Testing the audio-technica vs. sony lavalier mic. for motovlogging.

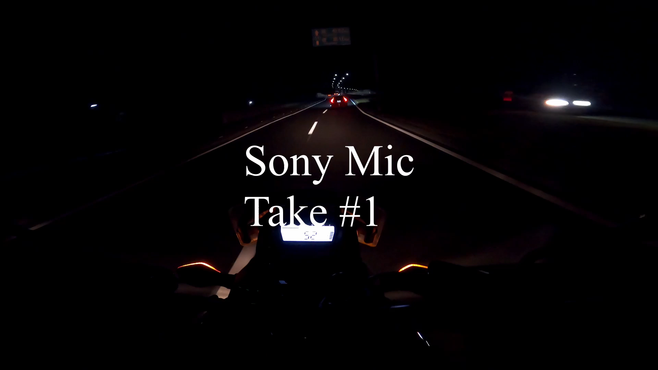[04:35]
good evening everyone what's up so this is the sony lapel mic it's in uh my helmet now
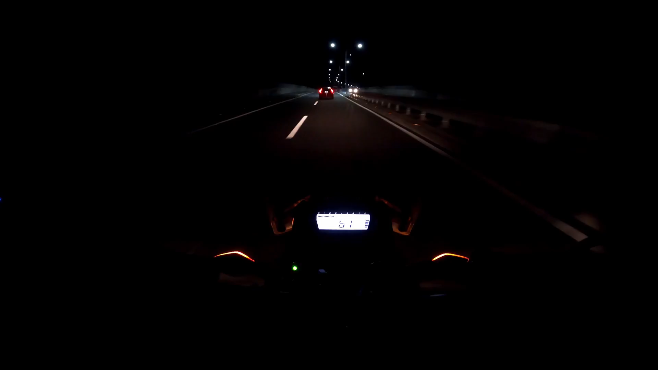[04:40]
and uh let's see how it sounds so uh let's see i have my visor closed
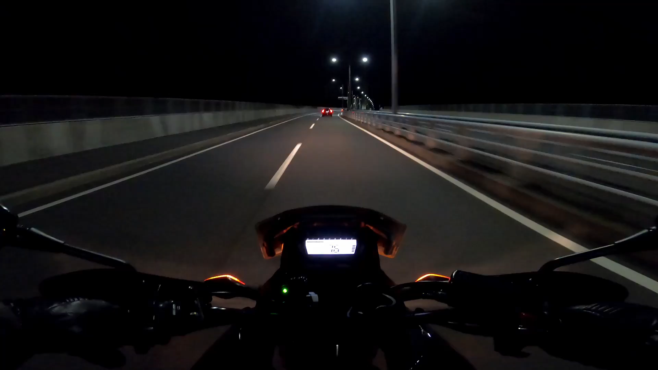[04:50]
and uh yeah hopefully it sounds all right so uh this mic as i said before was uh about 2500 yen on amazon japan um and like i said i wasn't quite sure if it would fit in the uh you know in the space between my chin and the front um you know helmet wearing a full face helmet but
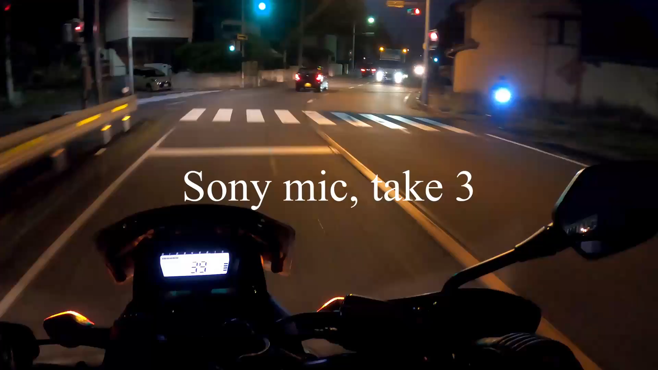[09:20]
so i wonder if the crackling continues that's too bad i'm not sure why it's crackling well anyways this is the sony and microphone trying to be used as a a motor vlog mic on the gopro hero 8
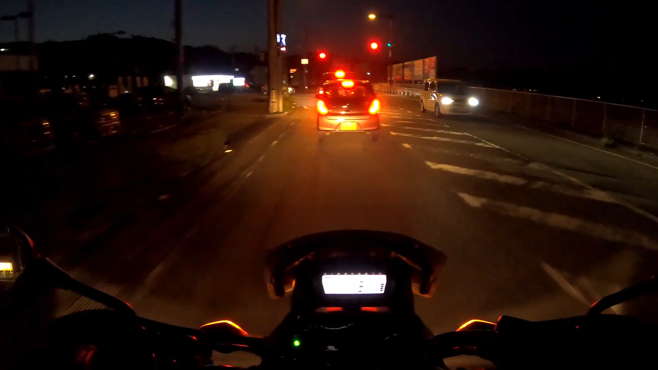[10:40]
and uh oh what's the name of the other one i already forgot
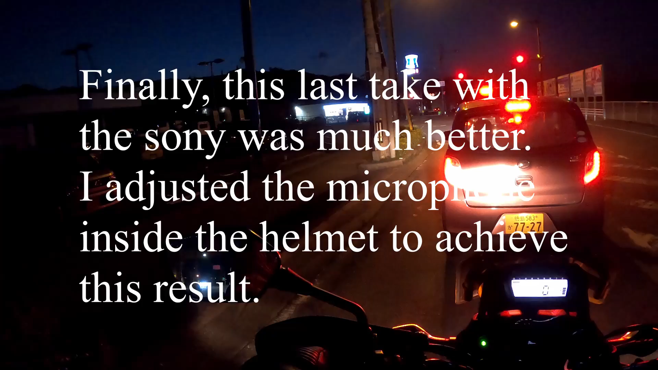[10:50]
audio technica audio technica so the audio technica was sounded much clearer no cracking
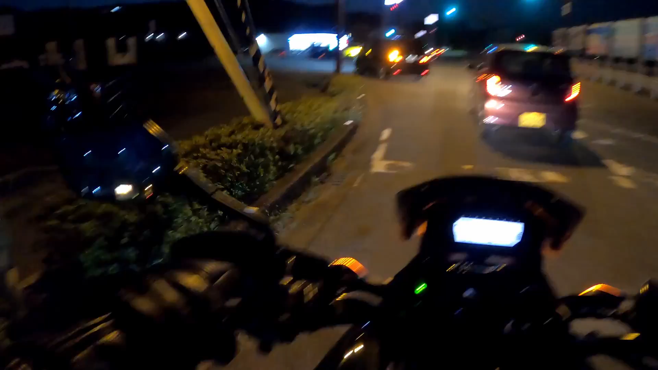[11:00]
blue distortion
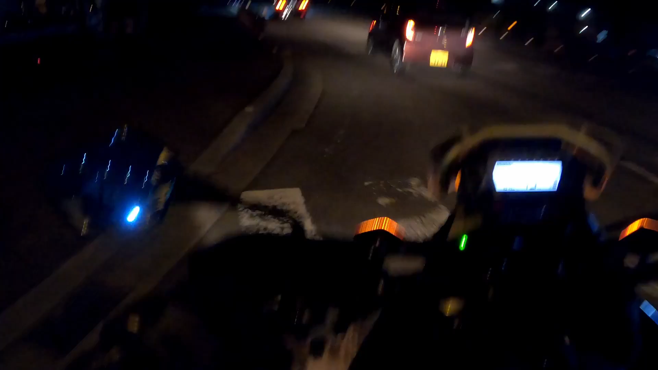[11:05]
so i guess i gotta recommend the audio technica guys for the nice clean sound hey guys what's up it's the next day and now i'm doing the audio technica